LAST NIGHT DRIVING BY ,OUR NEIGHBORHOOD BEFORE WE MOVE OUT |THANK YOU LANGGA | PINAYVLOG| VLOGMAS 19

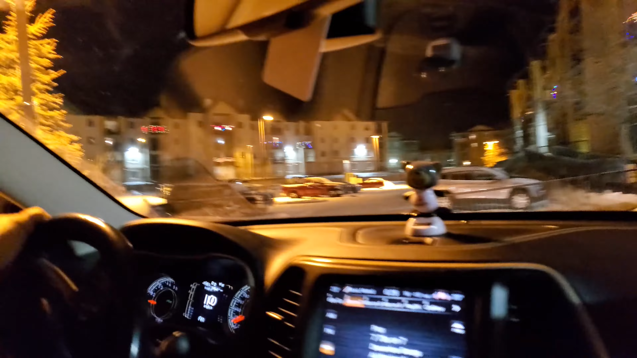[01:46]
A Candy King and then a Snowflakes. Yeah, that looks nice. Yeah.
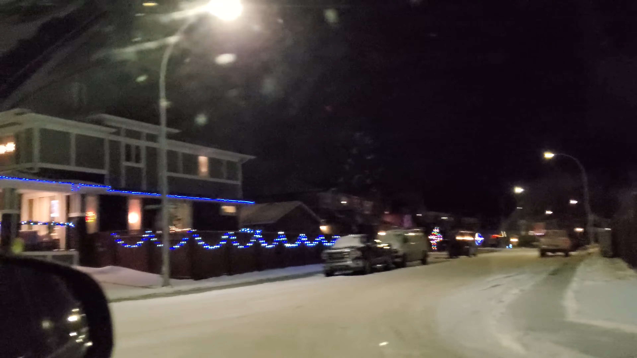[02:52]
It's a blue house. It's a very bright yellow.
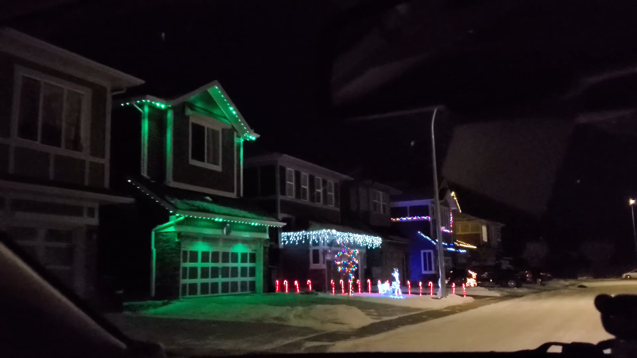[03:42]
Was that the colored candy canes?
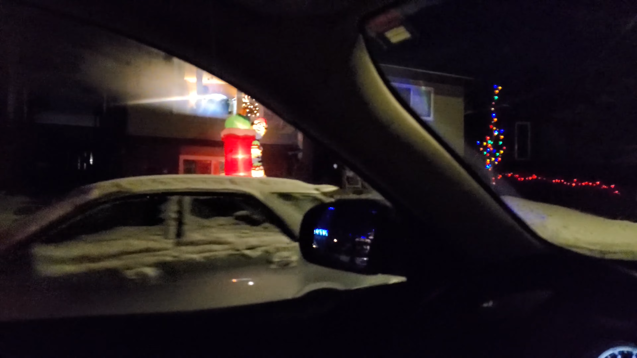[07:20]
Sure, some of these. See, some of these are the ones back on the park. Oh, okay, yeah.
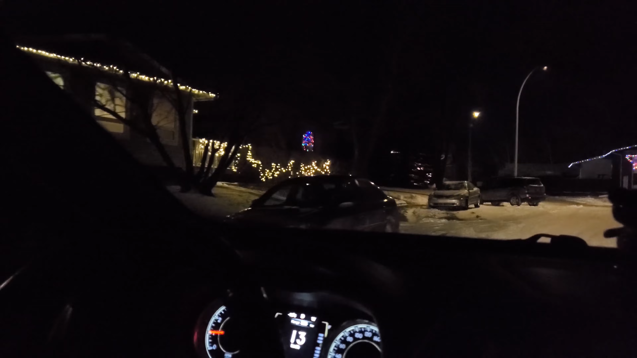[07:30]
Walk on the side, you saw the back. Oh, yeah. This is where the pond is. When I know it's the there. They're right there.
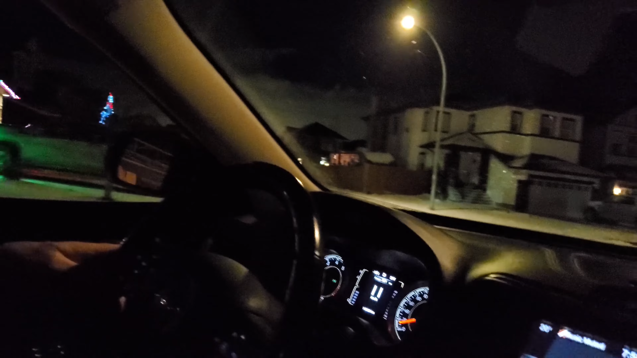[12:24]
Oh, there's a rabbit, Ores. Okay, Mr. Rabbit. That's nice. I like it. Yeah.